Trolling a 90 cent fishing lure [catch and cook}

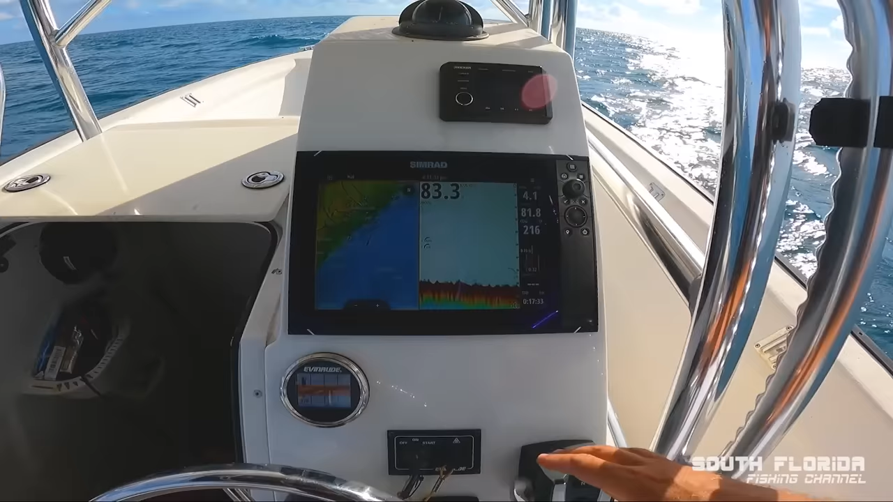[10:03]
I'm gonna pick it up to 5 miles an hour, 6 miles an hour here in a second.
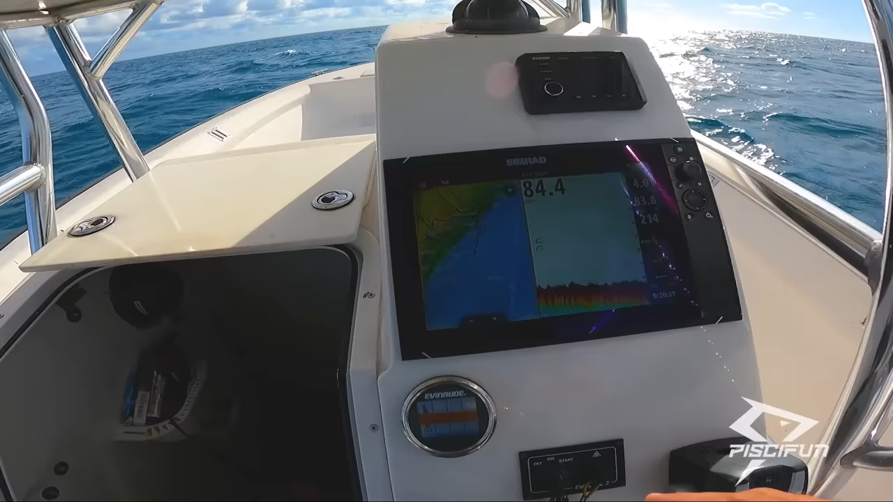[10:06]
But we're in about 85 feet of water.
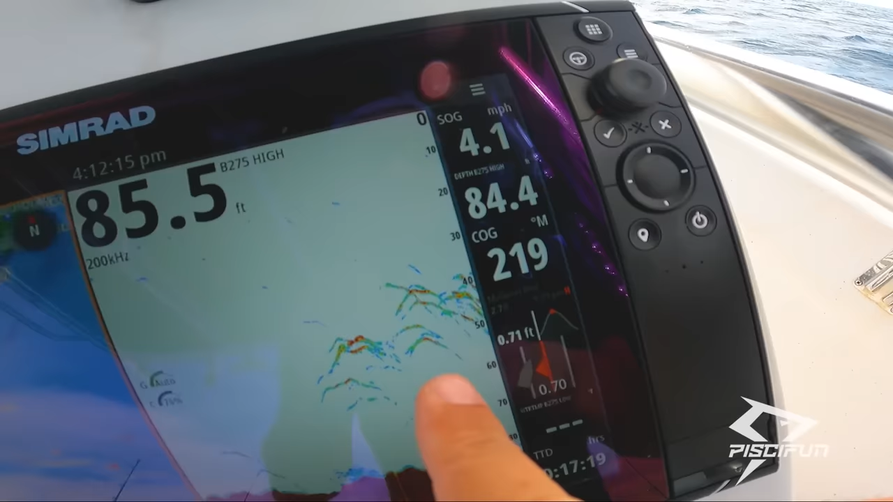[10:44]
On screen: speed 4.1 mph
Oh, marking some pretty good fish. So, hey, we might get a bite. Phew!